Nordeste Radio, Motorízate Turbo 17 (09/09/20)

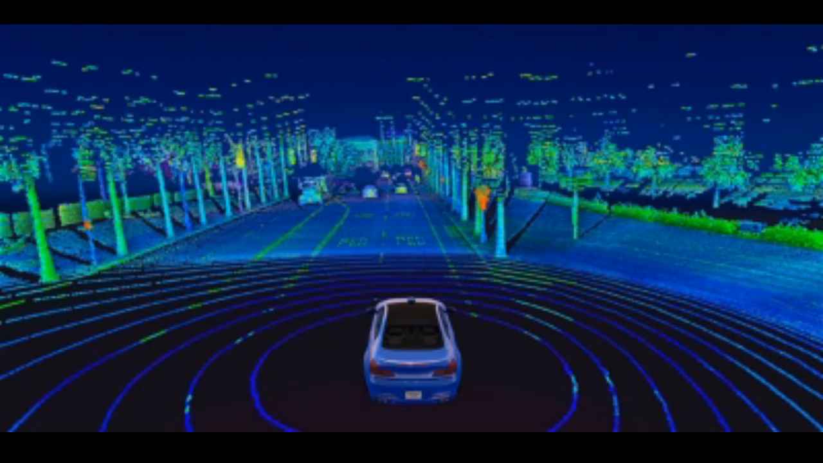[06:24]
marca LIDAR, que emite un haz y analiza en la luz reflejada por cada uno de los objetos que se encuentran delante del coche. Pues según sean unos u otros objetos, nos resalta esa iluminación para que podamos distinguir entre una persona o un camión parado o lo que sea. Aunque no se vea, aunque esté oscuro.